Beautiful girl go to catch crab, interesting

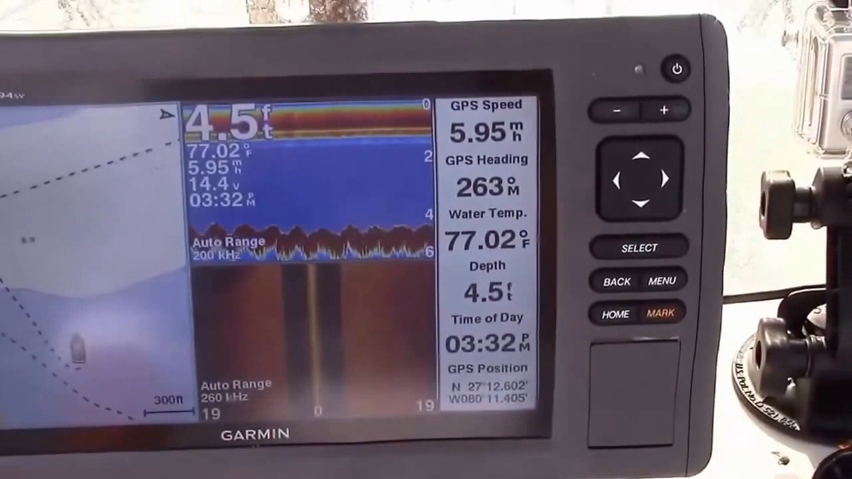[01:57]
On screen: depth 4.5 ft, water 77.02°F, speed 5.95 mph
Okay, I'm out here running in circles looking for these holes.
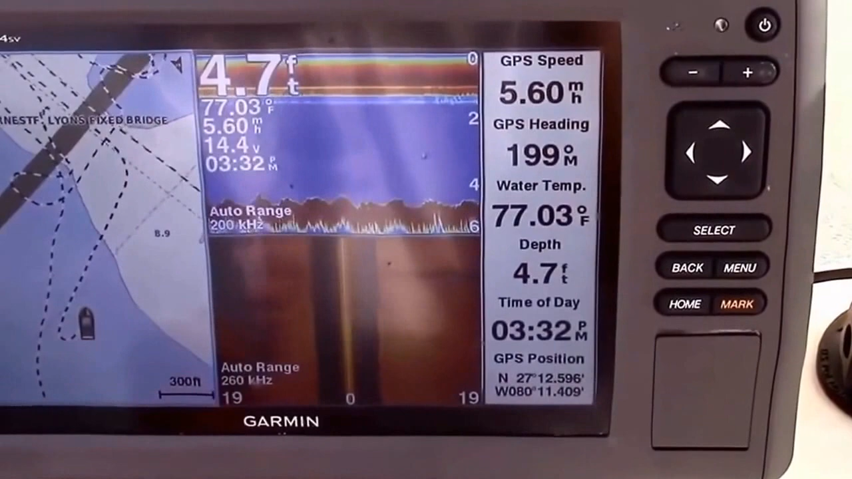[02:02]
On screen: depth 4.7 ft, water 77.03°F
You should see a drop off any time now. Good eye. And there it goes. It's dropping.
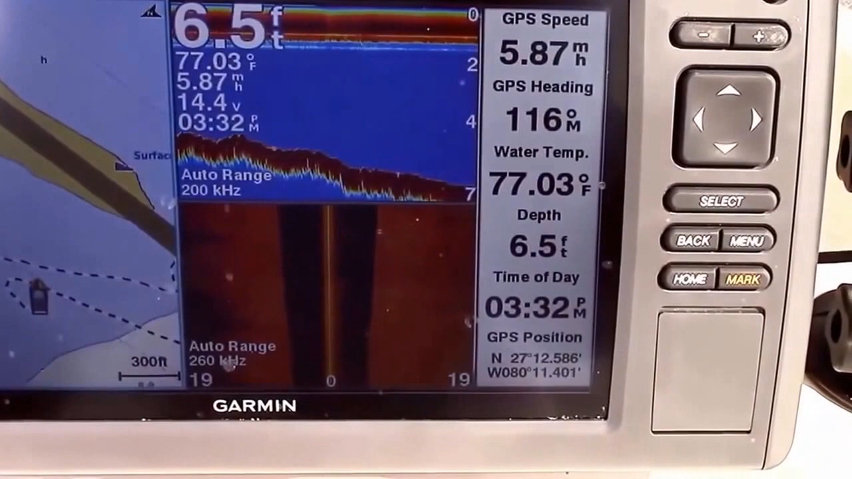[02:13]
On screen: depth 6.5 ft, water 77.03°F
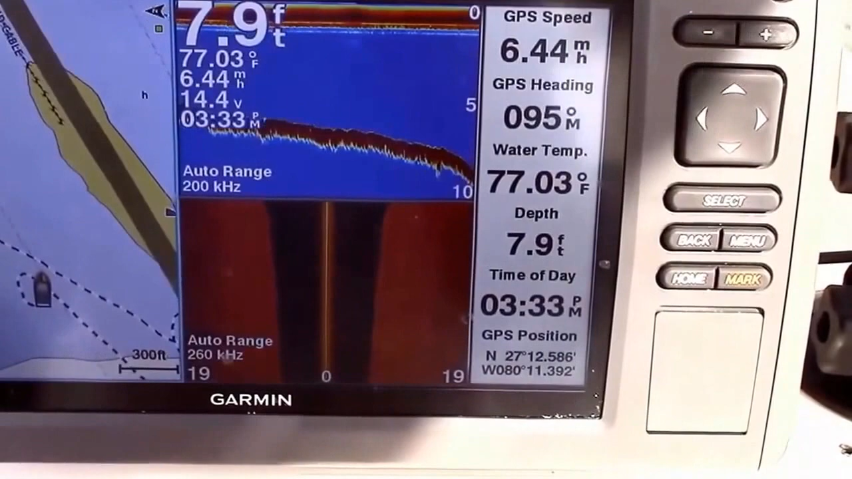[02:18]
On screen: depth 7.9 ft, water 77.03°F
There it is. There's the edge. That's what we're looking for. Yep.
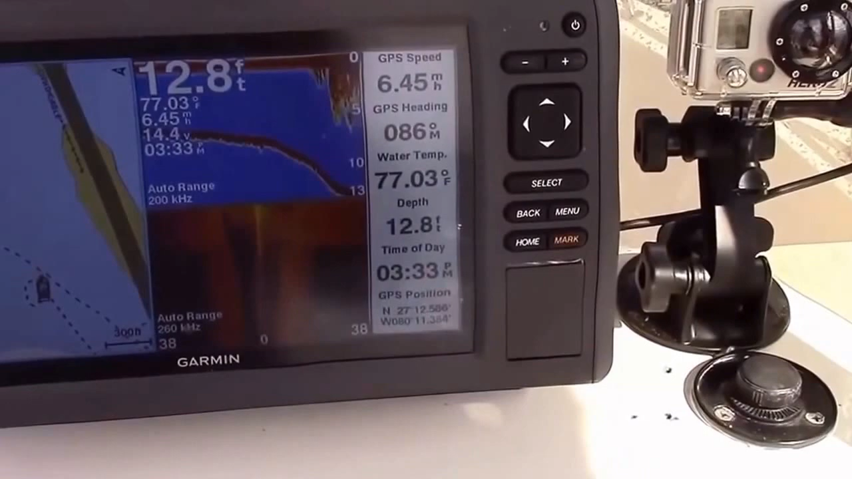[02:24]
On screen: depth 12.8 ft, water 77.03°F
So let's rig up some traps and throw them in. I'm going to put a couple here and a couple more up the river.
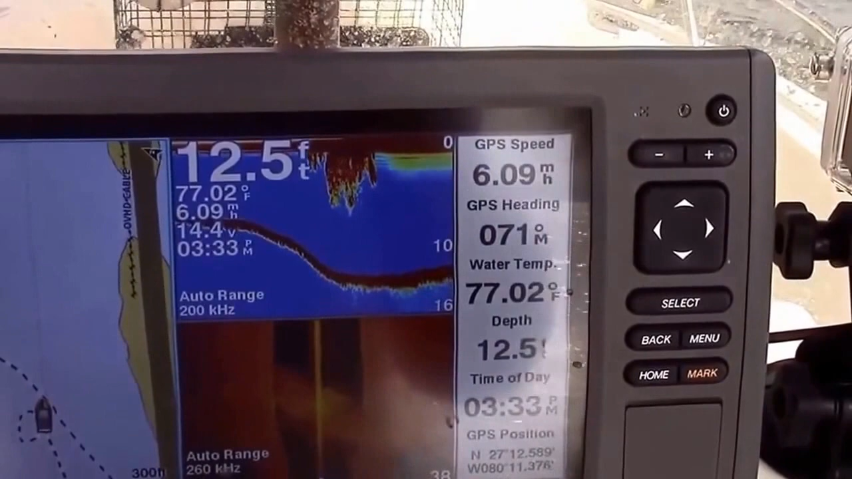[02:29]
On screen: depth 12.5 ft, water 77.02°F, speed 6.09 mph
I hate to bunch them in one spot because people mess with them and or steal. Steal a whole trap or steal your crab.
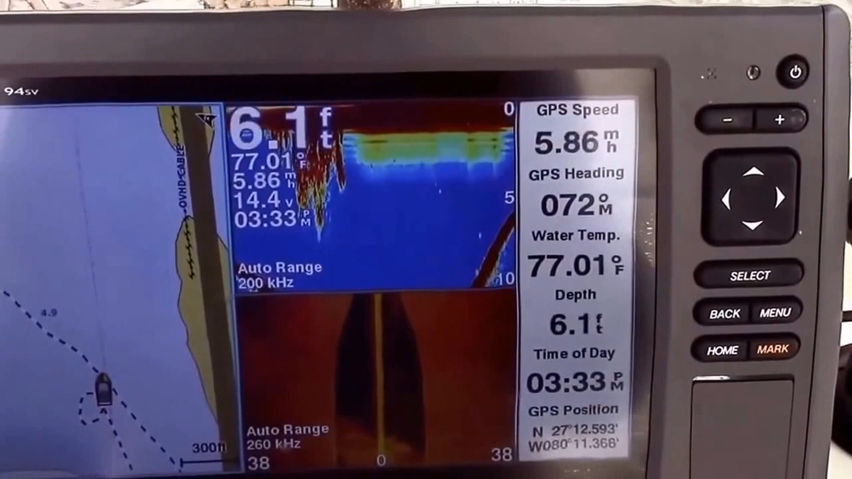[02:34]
On screen: depth 6.1 ft, water 77.01°F
So you see it's coming back up. So there's a little channel there. If we can move back this way, we'll fall off again.
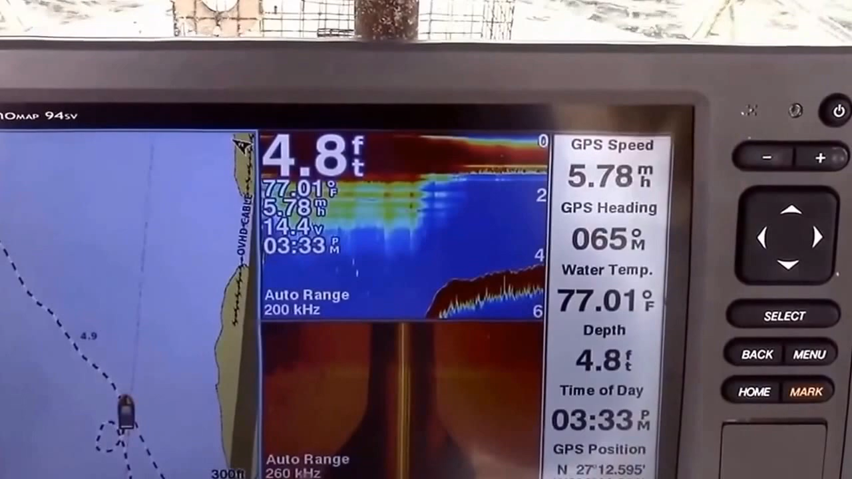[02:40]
On screen: depth 4.8 ft, water 77.01°F
So let's rig the traps and get them going.
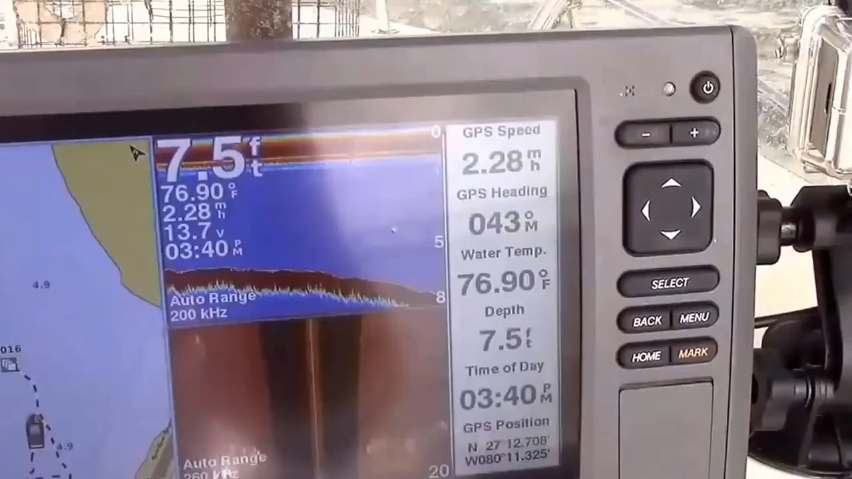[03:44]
On screen: depth 7.5 ft, water 76.90°F
Okay. We're running up on the edge of this hole again.
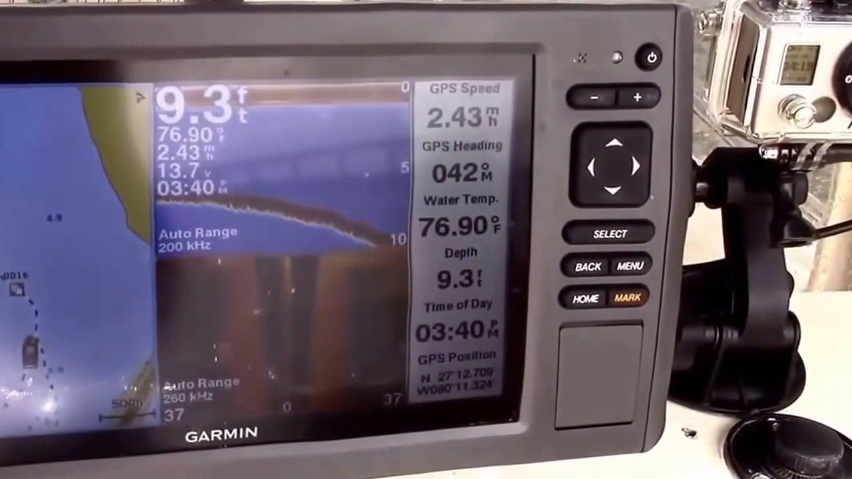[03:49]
On screen: depth 9.3 ft, water 76.90°F
So she's going to drop off to the deeper depths and it bubbles off.